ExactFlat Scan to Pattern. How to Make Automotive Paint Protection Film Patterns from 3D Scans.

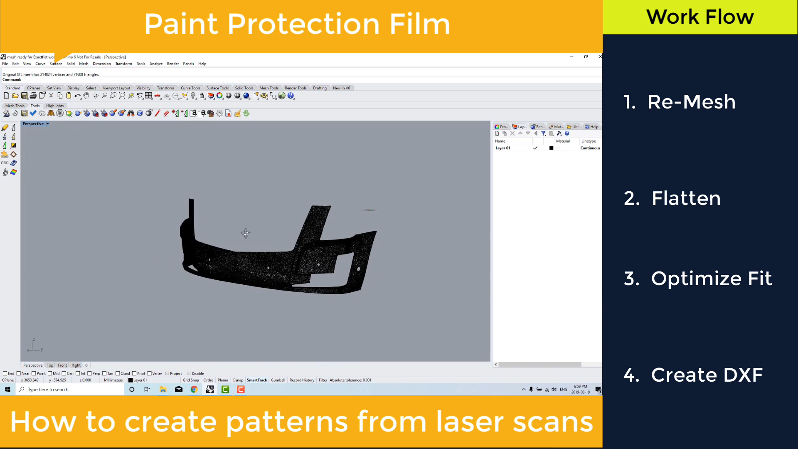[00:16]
We're starting with a finished laser scan that's already been imported into our CAD program and we're going to go through the process of flattening this laser scan and creating a template that can be put back onto this Escalade's lower front fascia. So let's begin. The first thing we're going to do here is we're going to create a new mesh because the laser scan often picks up excessive detail that is not helpful. It just slows us down. So we simply select the part in question. We have a couple of settings here.
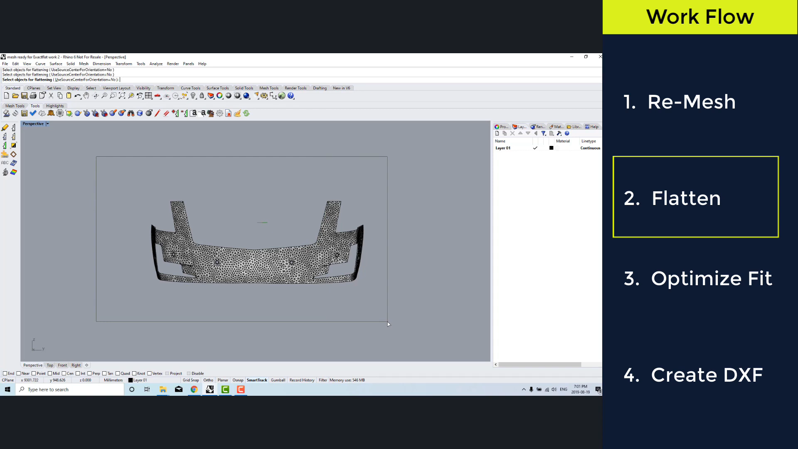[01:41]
It's going to give us more accuracy and we have deleted the unnecessary detail that is not helpful for creating a pattern. Next thing we're going to do is we're actually going to flatten this and it's pretty easy to flatten. You select it, you hit enter, it's flat, but our job is not done yet.
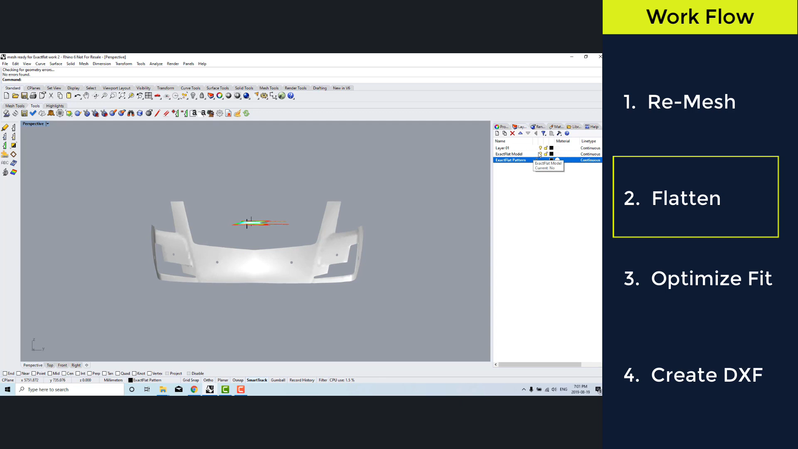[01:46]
We have to optimize this still. So let's just go into a different view.
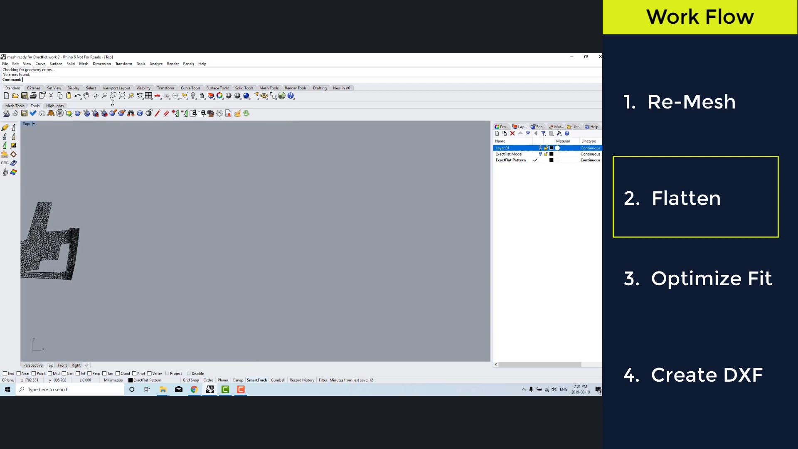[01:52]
We can talk about the results of this initial stage of flattening. So here's our 3D part and here it is in shaded view and it's been flattened. You can see the red and the yellow. Those are areas of high strain or elongation where you'd have to stretch that film. But we're going to eliminate that. We're going to optimize the shape of these patterns because it is not yet ready to put on the car.